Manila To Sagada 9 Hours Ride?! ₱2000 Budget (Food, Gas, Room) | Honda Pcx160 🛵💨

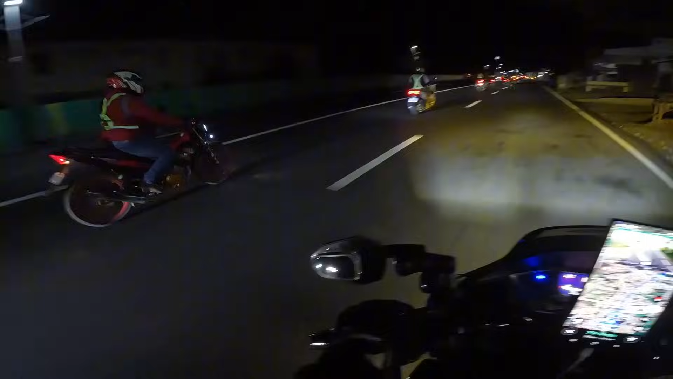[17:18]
7. Oops, may truck. Pakaliwa ako. 8.
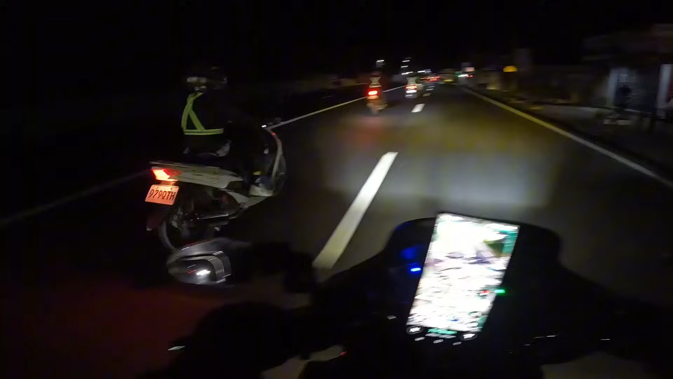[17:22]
Ayan, magkakasunod sila. Angat ng pasi sir eh, di ba? Yung mga mababay na rider. Ayan o, 9. Dami sila.
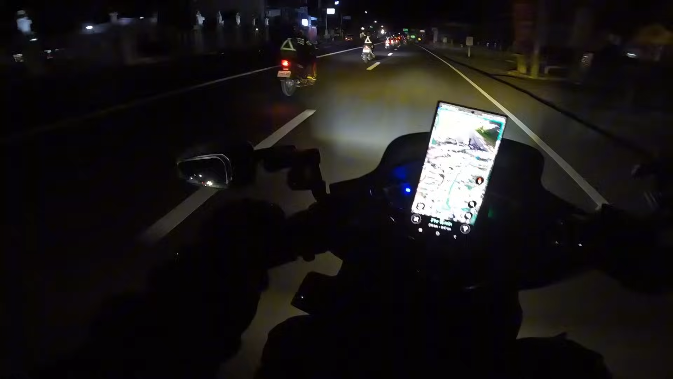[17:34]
So, kumanan ako kasi baka malito yung mga kasabay natin. Naka-reflective light din ako eh. Ayan na, sa Kabanatuan na po tayo.
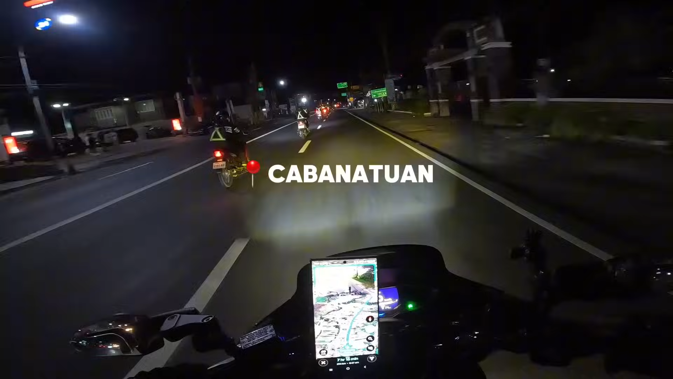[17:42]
Shoutout mga Kabatuenyots. Ano ba tawag sa mga taga Kabanatuan?
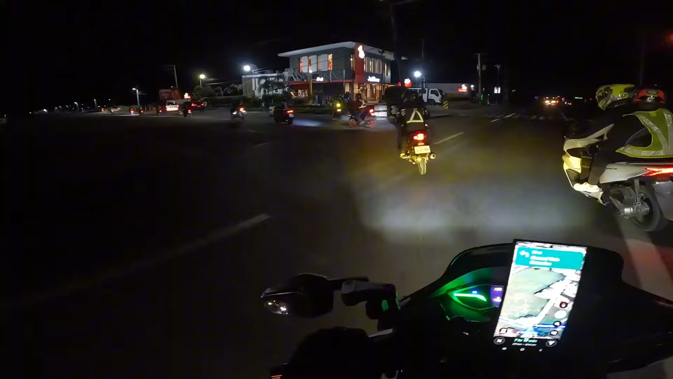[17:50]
Solid oh, lahat kami kaliwa rin eh. Alam mo, nakakonvoy ako sa kanila. Wait lang, hihinto ako. Check yung... Ay hindi, sa likod na sila.
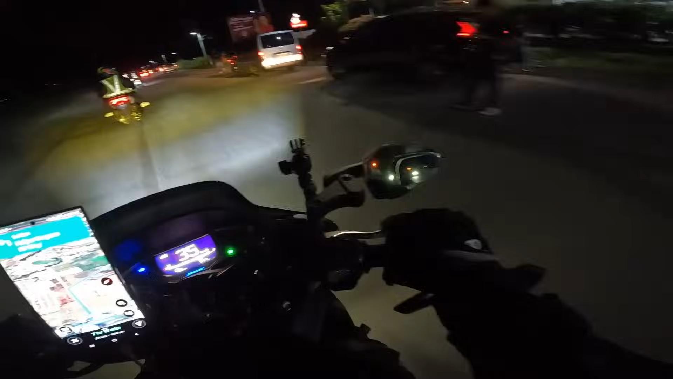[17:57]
Kita ko na yung mga kasama ko sa likod.
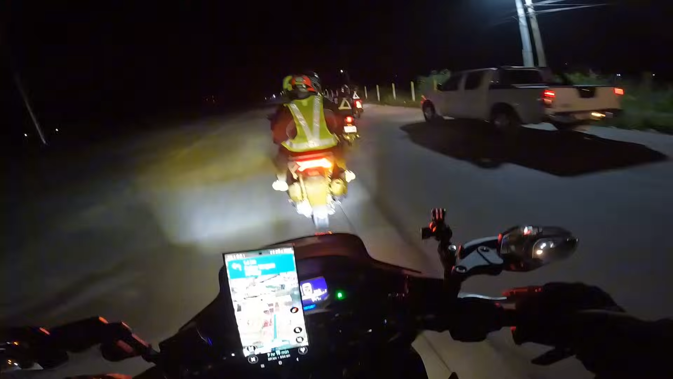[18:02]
Ayan sila, ang dami nila. Ingat po kayo! Sarap nyo po kasama.
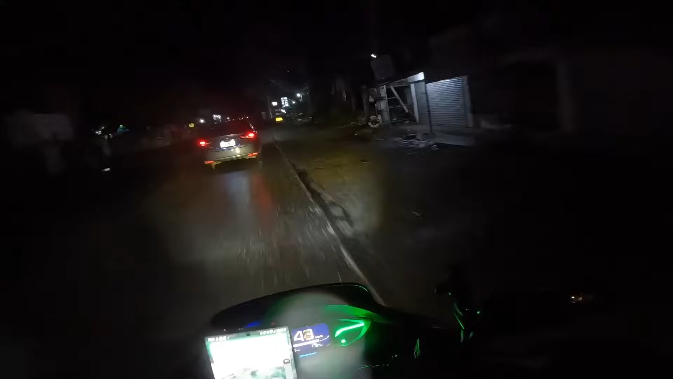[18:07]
So guys, umuulan.
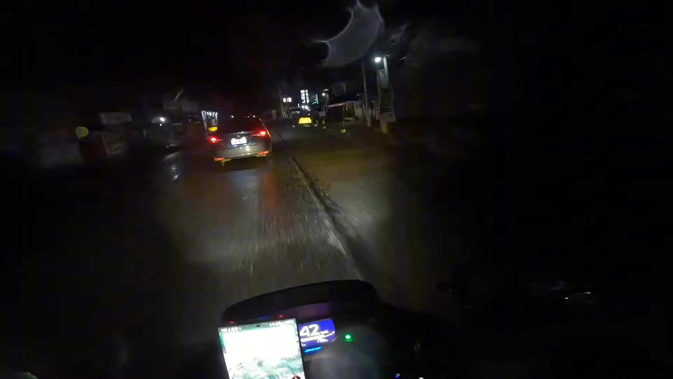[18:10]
Inabutan kami ng ulan at kailangan naming sumilong muna. Harap lang kami ng masisilungan.